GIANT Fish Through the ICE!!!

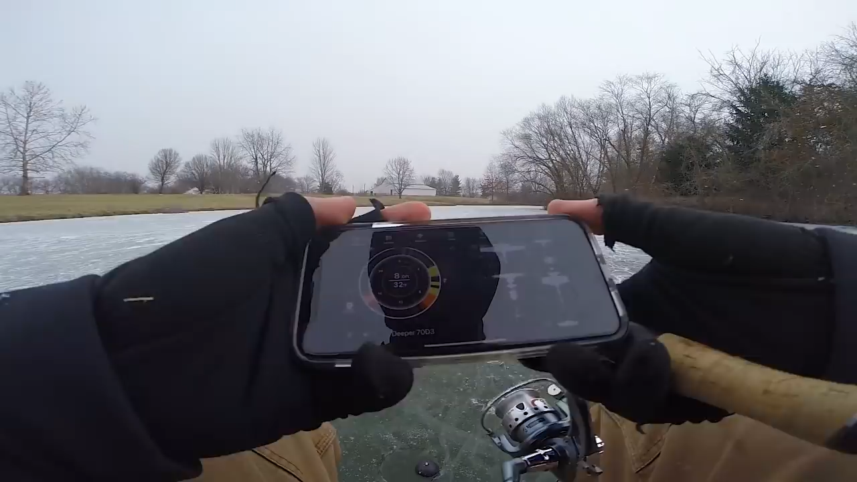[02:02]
I am currently fishing in 8 feet of water, and all this yellow right here, those are actually fish. So there are fish from 4 feet all the way to the bottom.